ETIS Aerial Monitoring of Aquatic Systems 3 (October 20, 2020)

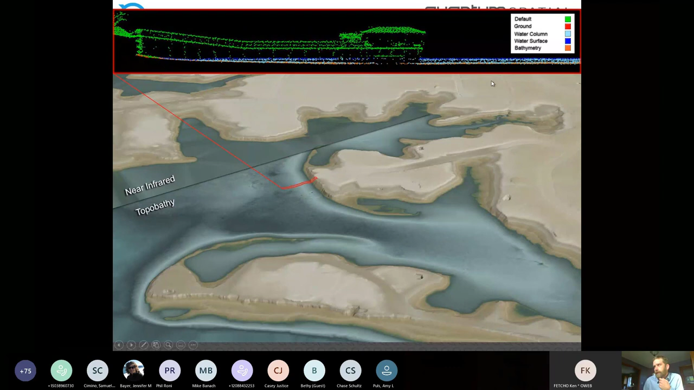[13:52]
There's a little cross section of the actual points associated. So, you can see the water surface in the dark blue and then all the bathymetry points in orange along the bottom of that top cross section. Just another cool picture. This is, I believe this is from the Skagit River. So, this is actually just a green collect. We did not fly a topo bath or an NIR system at the same time.
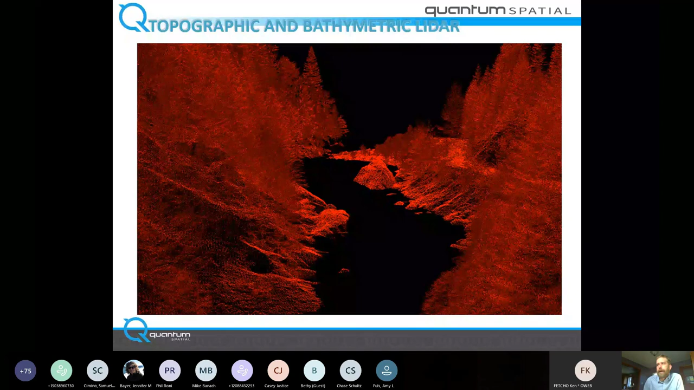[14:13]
But it's a great illustration of the additional information that you'll get. So, this is everything above the water. And that's all the detail that we get below the water with the green system. So, anything that's really difficult to access, particularly with a sonar boat, you can start to pull out some really incredible detail in the bottom of some of these pools.
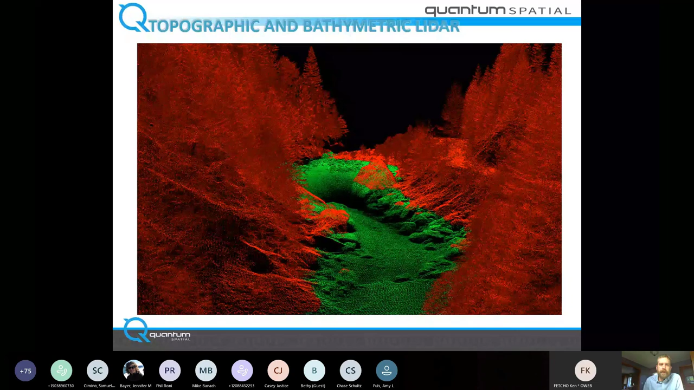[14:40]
Doesn't always work that well though. Highly aerated waves.
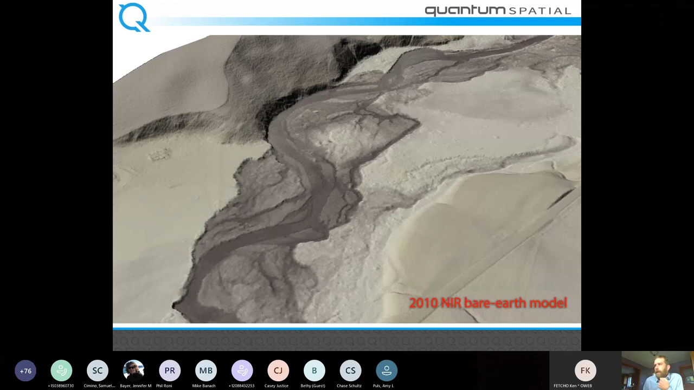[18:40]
This is what it looked like in 2017. You can see our resolution is a little improved. The ground model is a little cleaner.
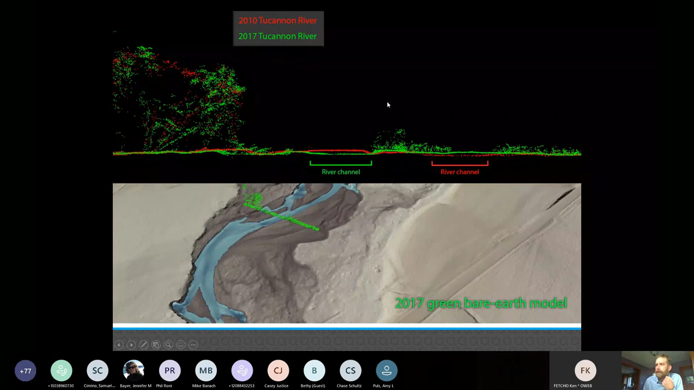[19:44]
Again, the NIR from 2010 is not penetrating the water, but that's definitely the deep point. And you can see a big change in the channel location over the seven years between collects. One other thing that we really hope is going to show a lot or is showing a lot of promise and we hope to be able to deploy some analytics on.
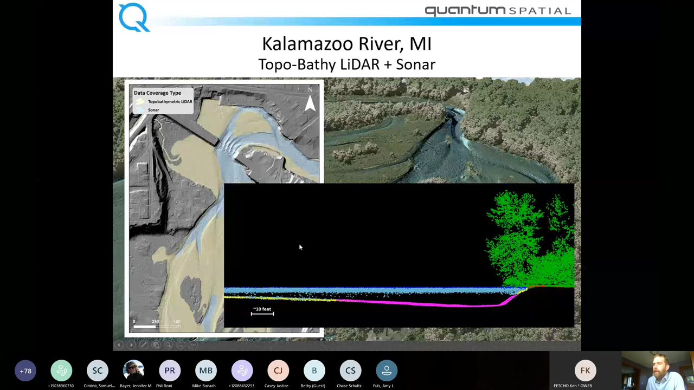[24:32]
As you guys are sure you're aware, rivers and subaquatic systems are inherently dynamic. And ideally you collect the lidar at a low flow and the sonar at a high flow, so you get nice overlap, but that can also result in some true change.
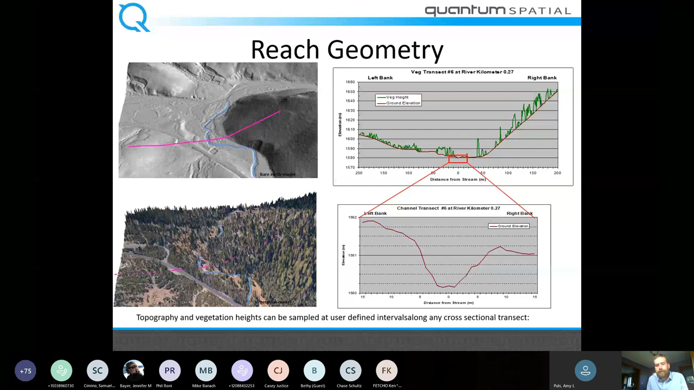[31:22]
You can pull out the banks from just the elevation data. You can look at how vegetation spans that reach. I just want to let you know you have about five minutes to wrap up.
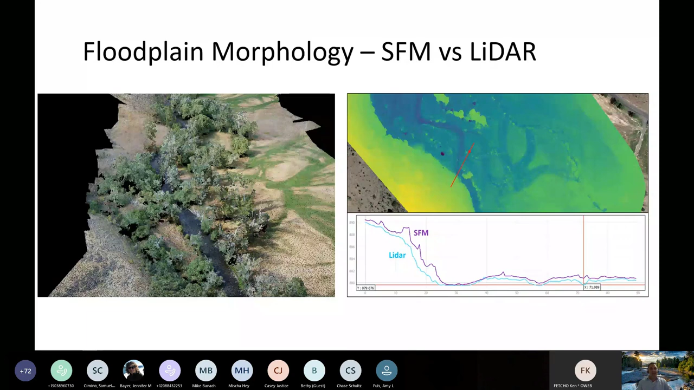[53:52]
is off by a meter or, or more. So it's not, it can give you a nice image of the surface, but if we're talking about getting the, the, the topography of the terrain, uh, we really got to go with LIDAR. And this is really highlighted by, we accidentally flew over our field vehicle, uh,
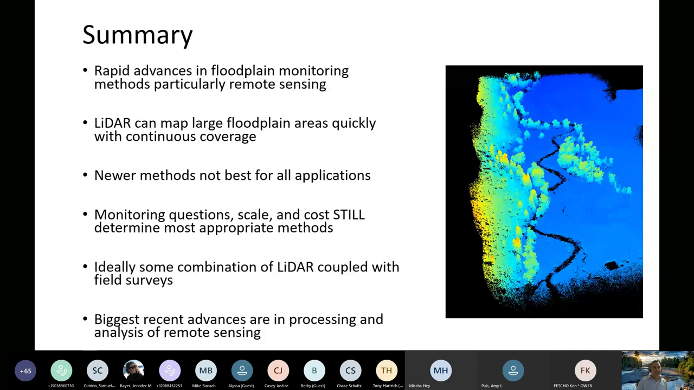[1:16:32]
Ideally, from what we've seen, some combination of LIDAR coupled with field surveys is going to be the best and most efficient way to monitor floodplain and riparian projects. Um, the biggest advances we're seeing in recent years are not so much in the remote sensing, uh, in, in a new type of remote sensing, but in how you're processing that, that data. Uh, there's some couple of good papers that you can look at, um, uh, Tom said,